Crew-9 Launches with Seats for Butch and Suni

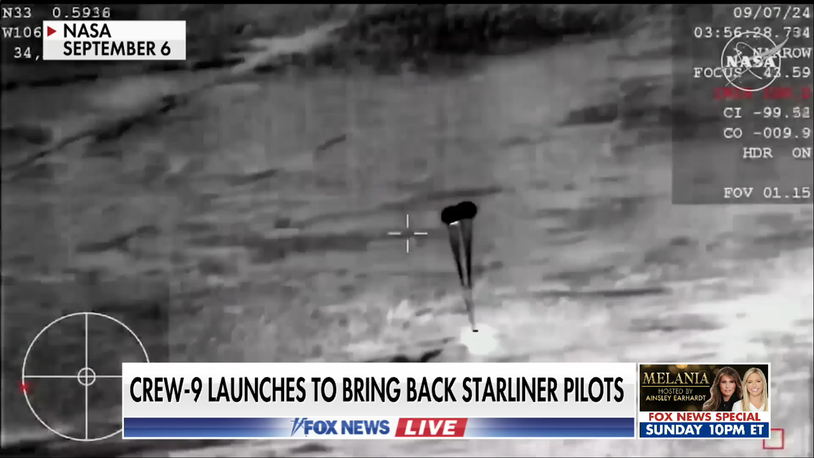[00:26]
whose Boeing Starliner spacecraft returned to Earth without them because NASA was concerned about intermittent thruster problems.